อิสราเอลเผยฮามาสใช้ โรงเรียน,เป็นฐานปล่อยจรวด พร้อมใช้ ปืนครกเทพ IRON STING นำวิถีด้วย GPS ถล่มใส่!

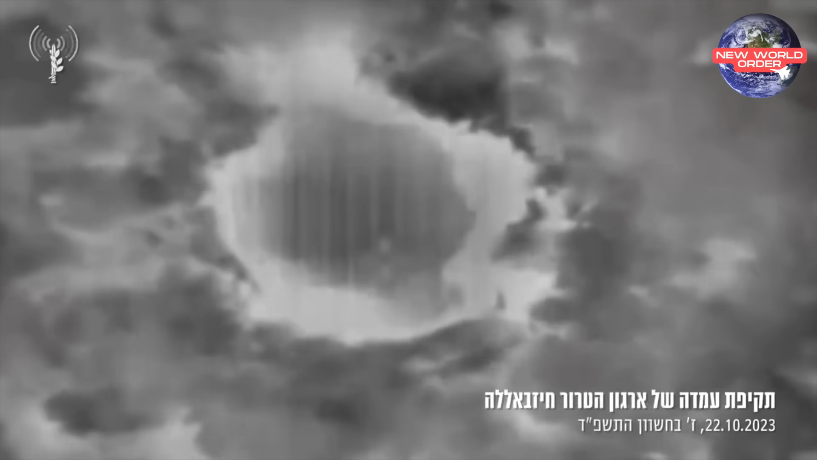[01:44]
ตีไปยังอาคารแห่งหนึ่งนะครับเพื่อนๆก็เฉนการโจมตีที่มีความแม่นยำการระเบิดขนา
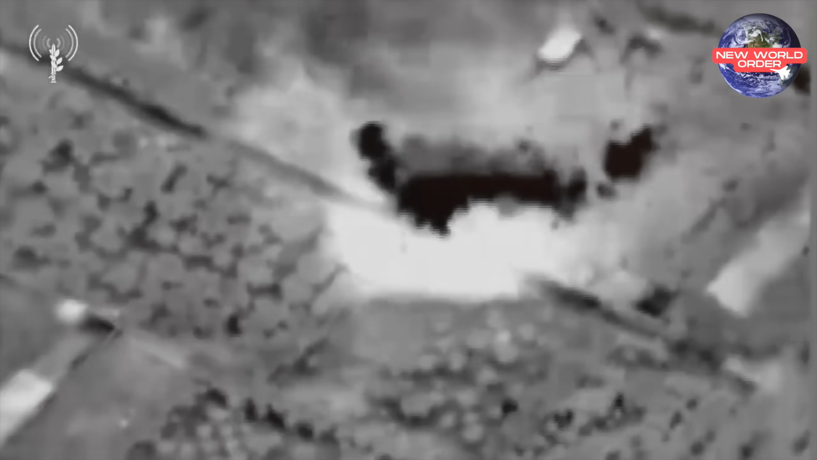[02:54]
วิถีแต่มันเป็นการจมตีจากกระสุนปืนครกนำวิถีแบบ Iron Sting ของ Israel
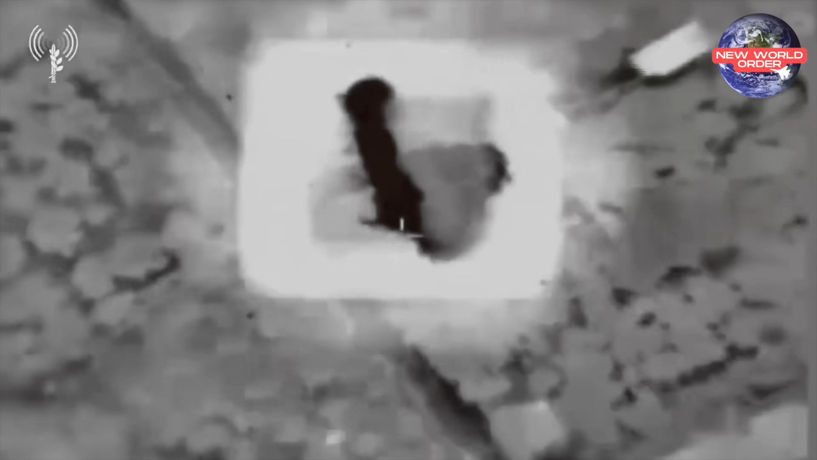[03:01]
ซึ่งกระสุนปืนครกนำวิถีแบบ Iron Sting เนี่ยมันก็เป็นกระสุนปืนครกขนาด 120 ม.
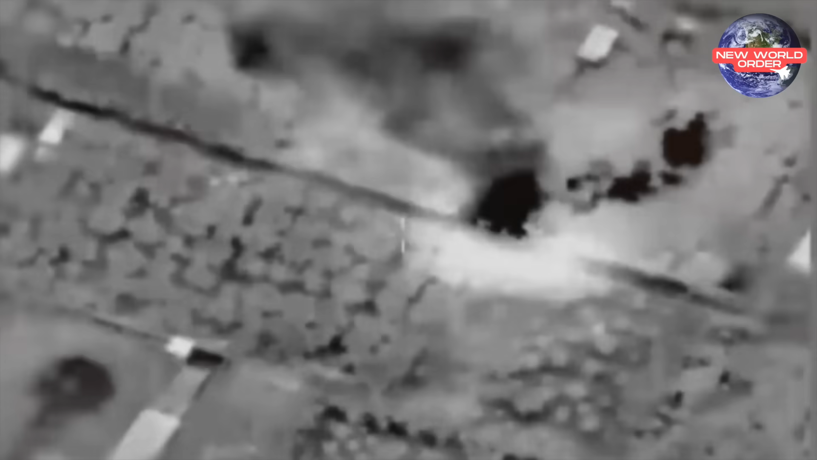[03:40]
ารณ์ที่เบื่อนๆได้เห็นครั้งนี้เนี่ยมันก็เป็นเหตุการณ์แรกที่มีการใช้เจ้ากระสุนปืนครกนำวิถีแบบ Iron Sting ใน
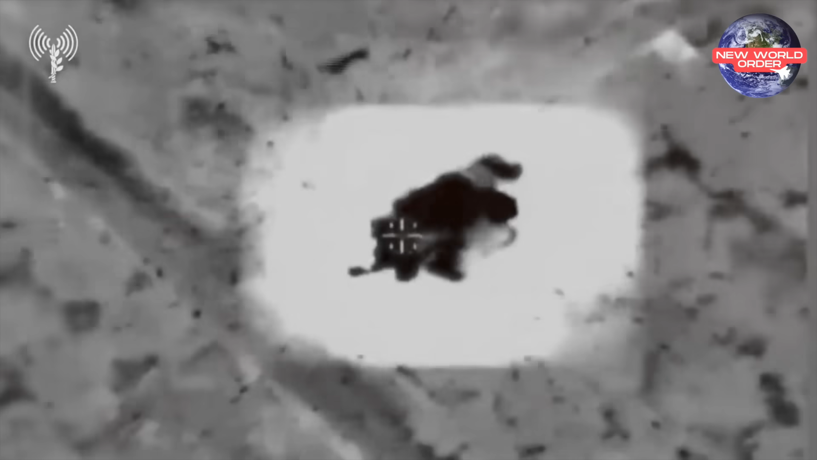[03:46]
สงกรามนะครับผมเหตุการณ์ต่อมานะครับเหตุการณ์นี้นะครับมันก็เป็นเหตุการณ์ที่กอง
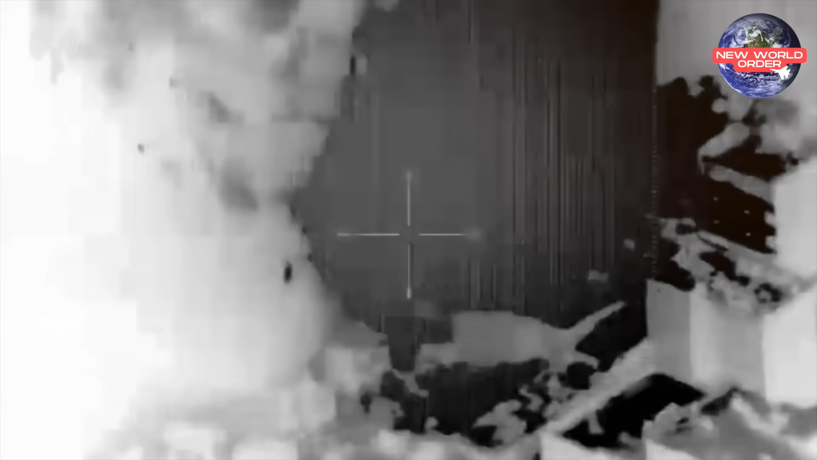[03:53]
ารจมตีทางอากาศ
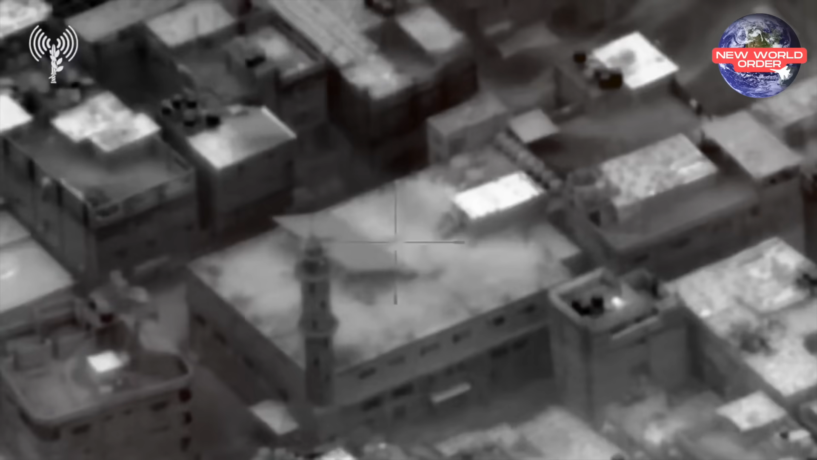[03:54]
จมตีเข้
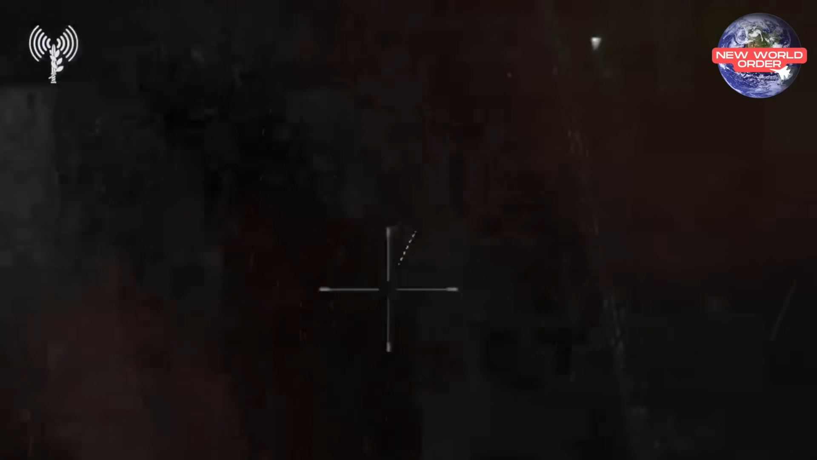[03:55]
าใส่
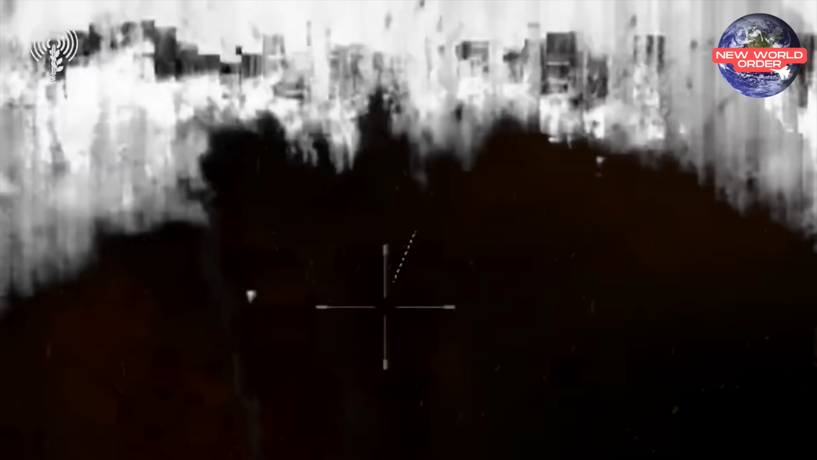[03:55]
เป้า
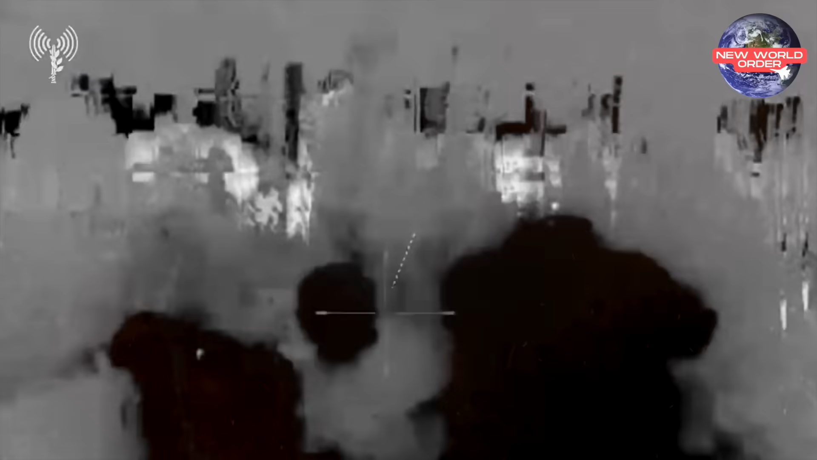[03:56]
หมายของกลุ่ม Hamasในฉนวนก
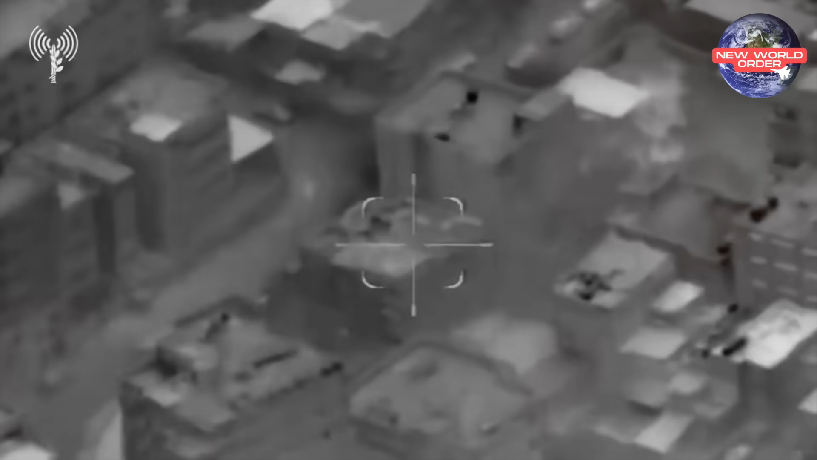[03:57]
าซ่าหลายแห่งนะครับ
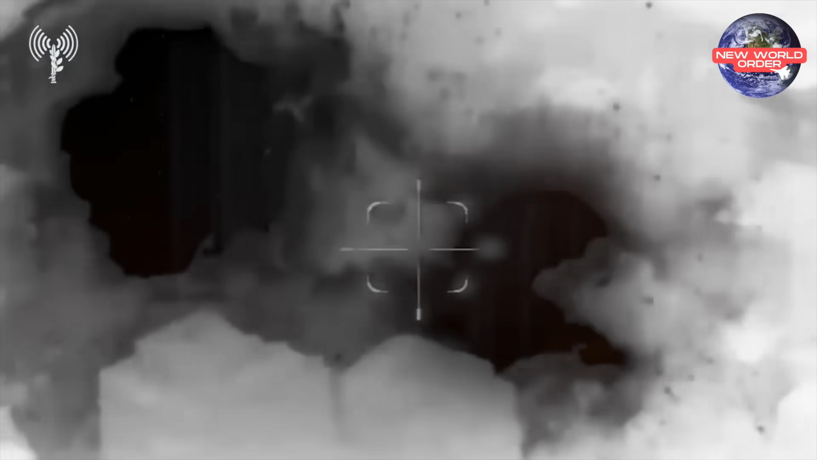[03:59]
โดยที่เหตุการณ์นี้นะครับกองทับอาก
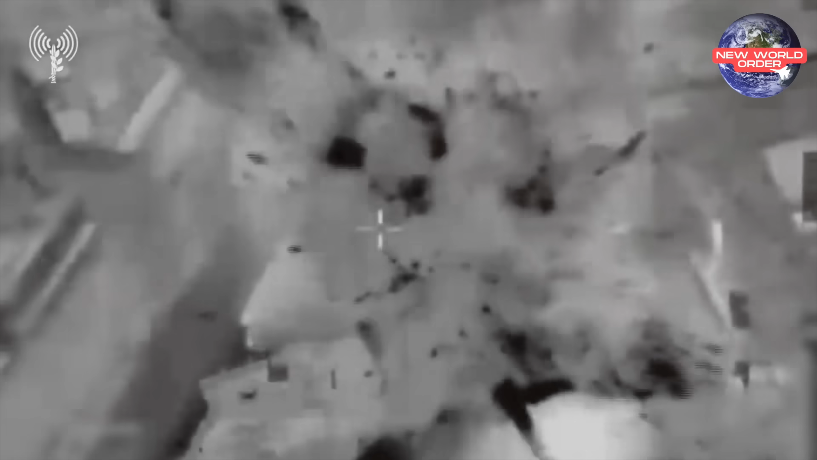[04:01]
็ได้ใช้ปฏิบัติการจมตีทาง
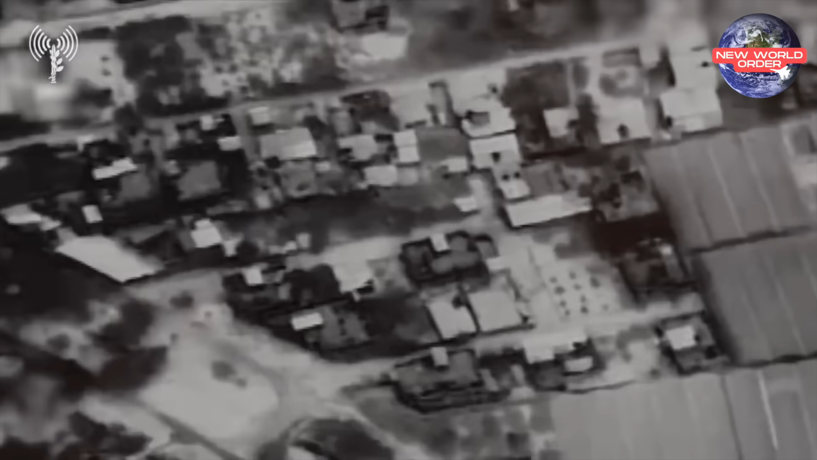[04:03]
อากาศโจมตี เข้าใส่เม้าหมาย หลายเผ่
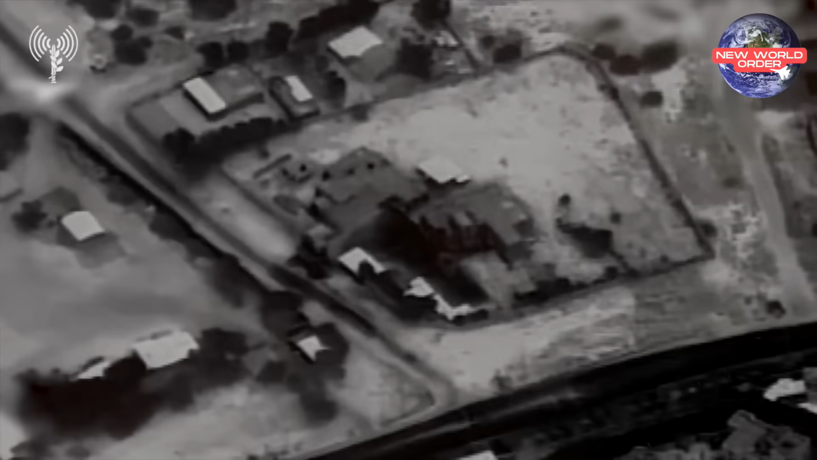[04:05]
งมีหัวหน้าของหน่วยแจรวด ที่ noting
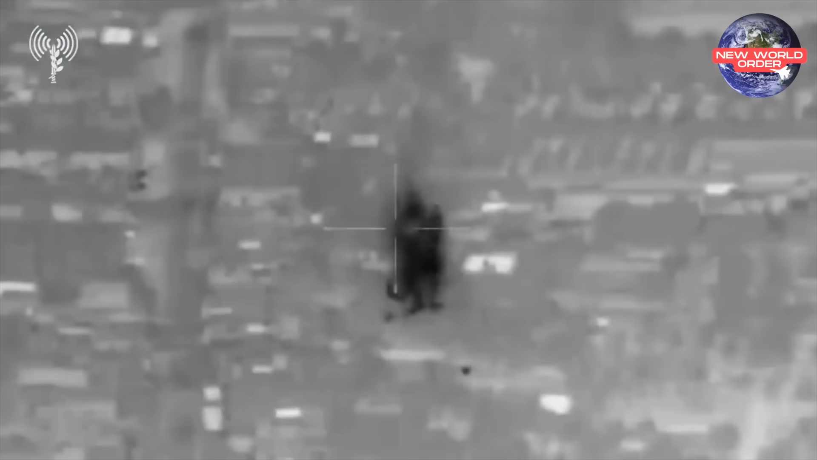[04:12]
กลุ่มฮะคิตนี้ เขาอาวุธHD  กรองมันชาการวังสถานที่สำคัญอื่น-อื่นของกลุ่มฮะท
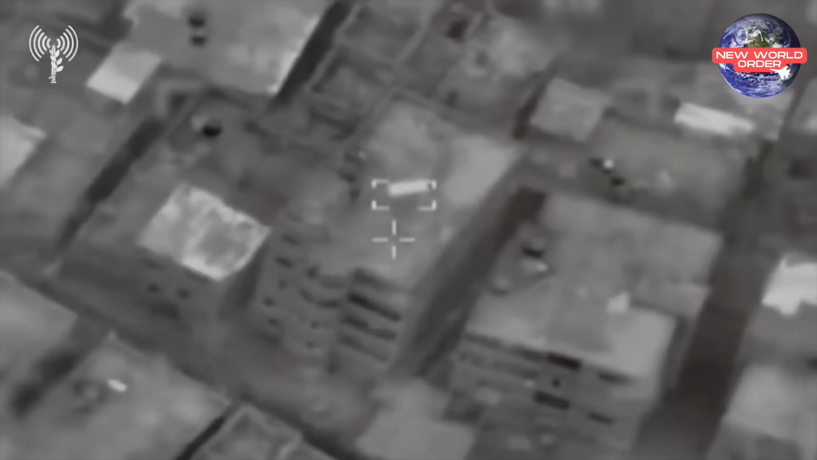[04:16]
ี่ในคลิปเผ้น เขียนการ โจมตีที่มีความแม่นยำรุลแรง zalim gardens were described
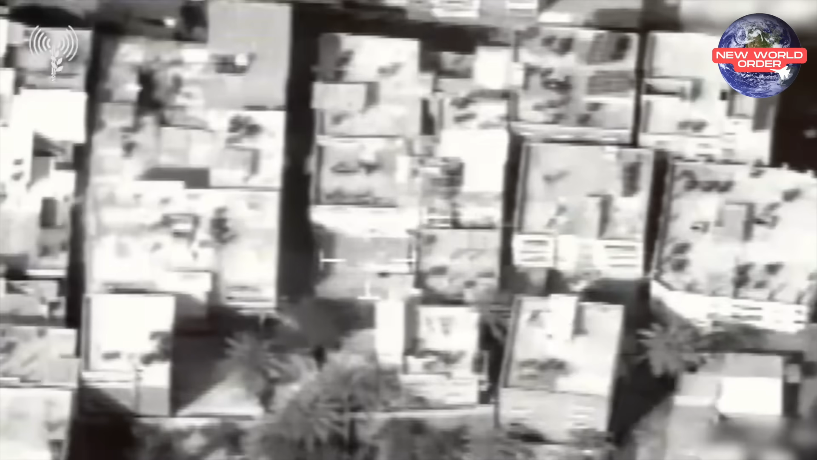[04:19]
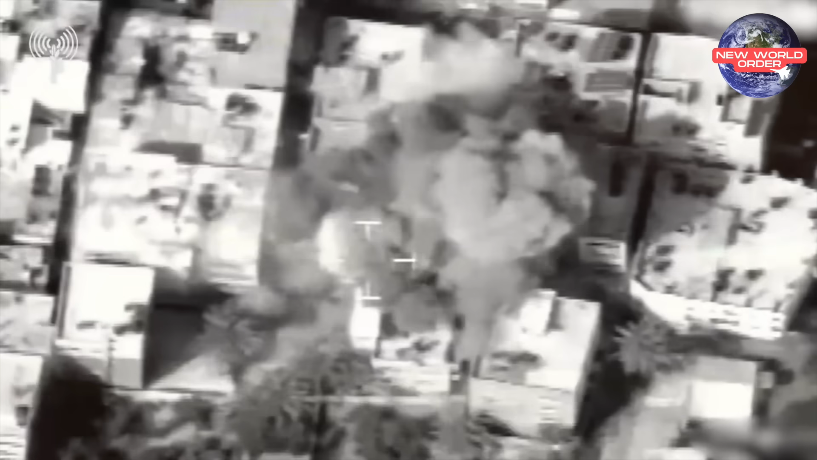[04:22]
แอนน้ OR gการจมตีครั้งนี้นะครับ ว่าเป้าหมายทั้งหมดเนี่ยก็น่าจะถูกทำลาย เหมือนเช่นที่ผ่านมานะครับพูหูม